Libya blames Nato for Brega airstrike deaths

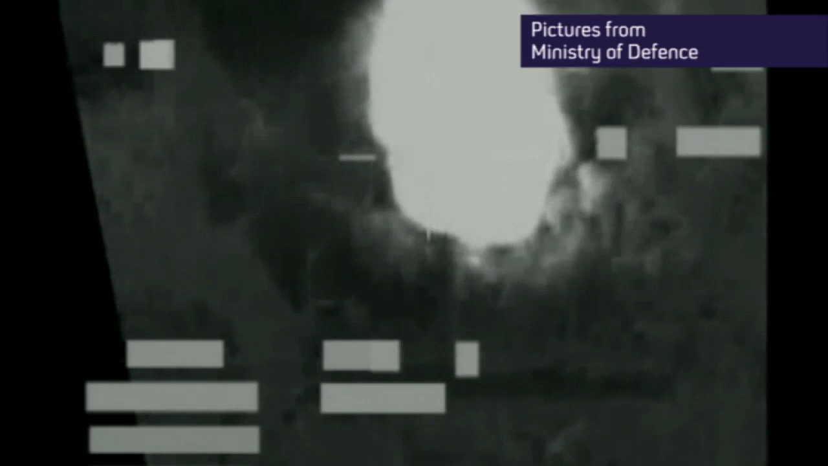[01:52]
today released these images of a Royal Air Force typhoon attacking Libyan army tanks with a 1,000-pound bomb.
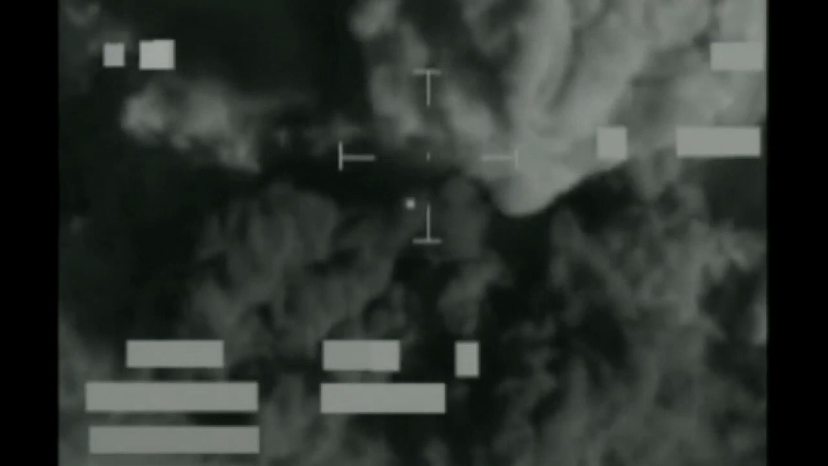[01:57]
And overnight, in and around Tripoli, no fewer than 23 different targets were bombed.